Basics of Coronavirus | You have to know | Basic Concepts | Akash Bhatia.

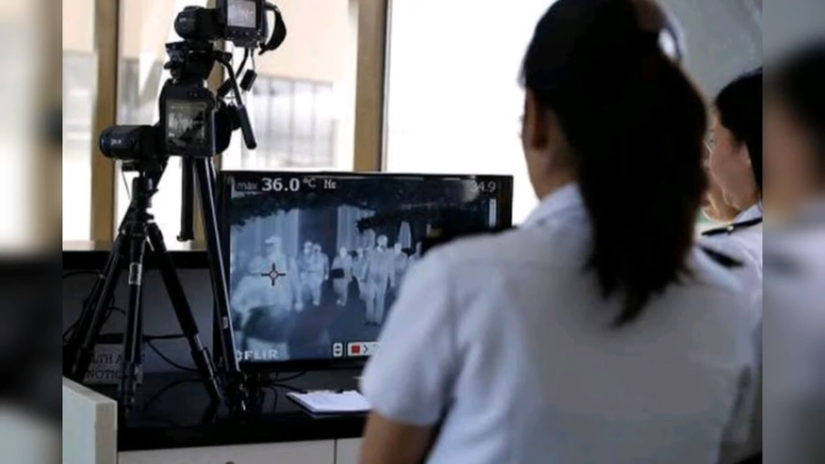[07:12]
On screen: max 36.0°C
actually अभी तक ऐसा कोई भी instrument नहीं बना है, जो device नहीं बना है, जो ये पता लगा सके कि सामने वाले को coronavirus है या नहीं, airport पे वो पता लगाते हैं with the help of thermal sensors,